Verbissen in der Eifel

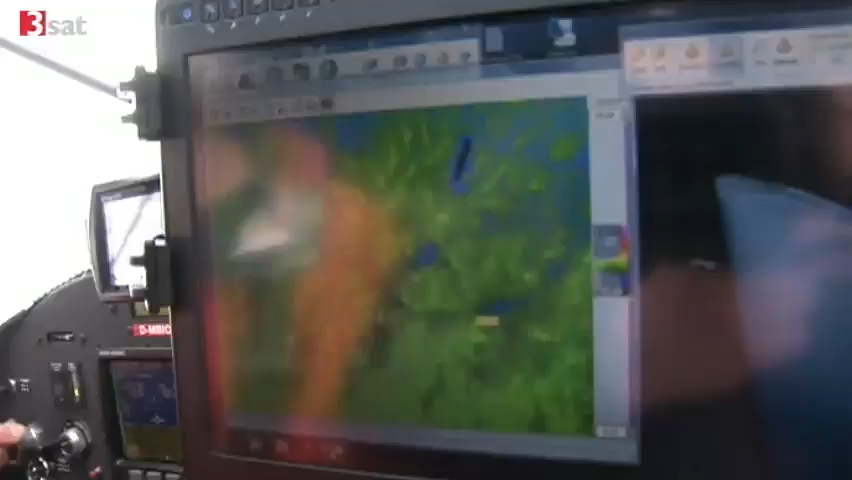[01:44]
Die Wärmebildkamera registriert Tiere am Boden, weil sie wärmer sind als ihre Umgebung.
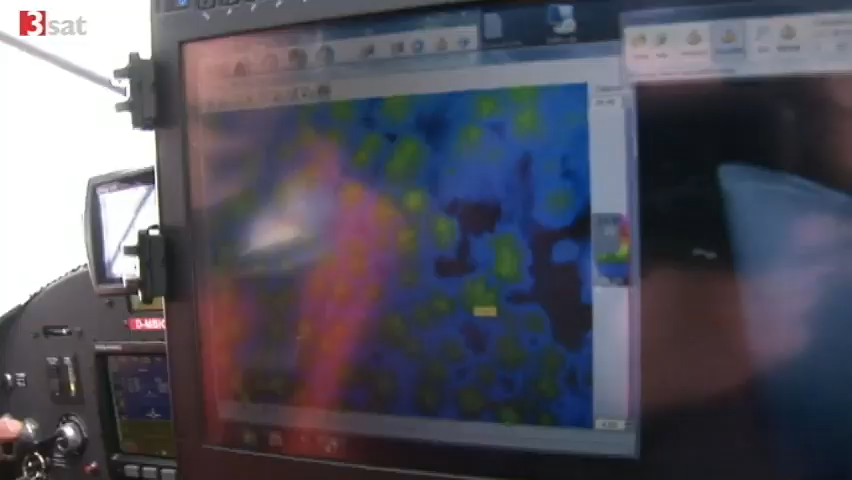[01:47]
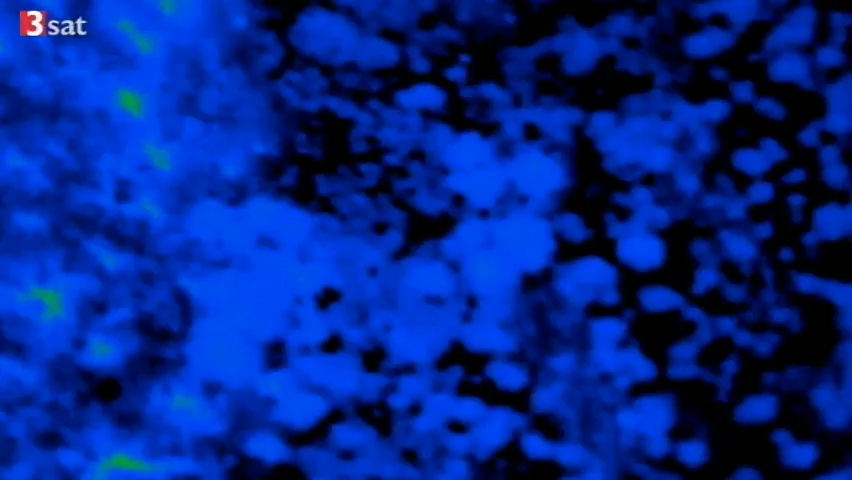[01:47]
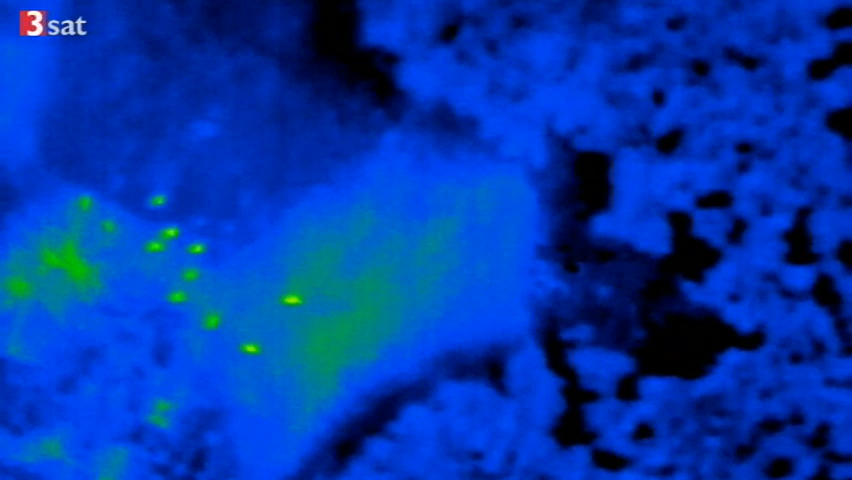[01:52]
Zeichnet sie so ein Ereignis auf, löst sie die Fotokamera aus und die macht ein Bild, auf dem Franke später genau sehen kann, was die Wärmebildkamera gefunden hat.